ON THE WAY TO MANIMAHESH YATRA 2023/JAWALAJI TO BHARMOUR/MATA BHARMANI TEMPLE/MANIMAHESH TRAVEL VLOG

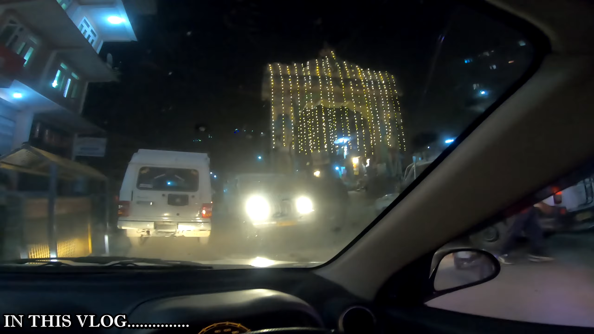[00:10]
ये सामने आप देख पा रहे हैं, ये है भरमौर का गेट।
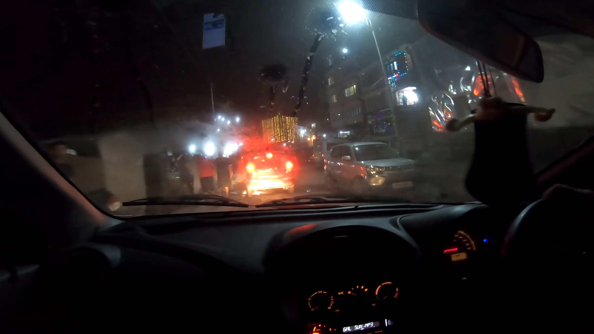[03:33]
फाइनली दोस्तों अपनी एंट्री हो चुकी है भरमौर में। ये सामने आप देख पा रहे हैं, ये है भरमौर का गेट, बट यहाँ ना पार्किंग की बहुत टेंशन हो रही है।